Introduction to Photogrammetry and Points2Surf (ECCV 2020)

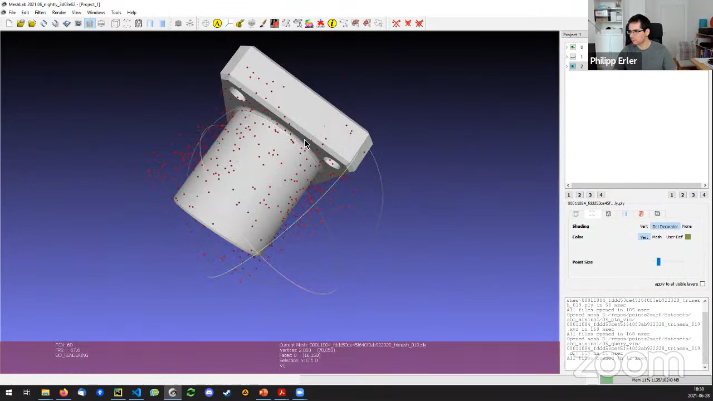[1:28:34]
wrongly rotated or whatever uh anyway there are like 80 percent of the samples close to the samples close to the surface uh yeah because uh this inside outside decision is quite easy
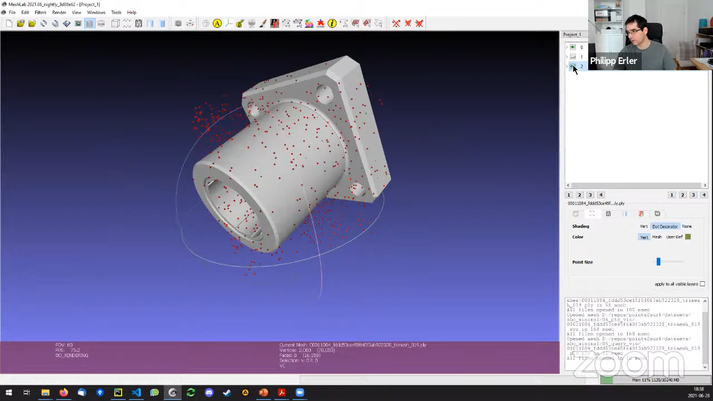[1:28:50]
far away from the um surface to be focused samples on the surface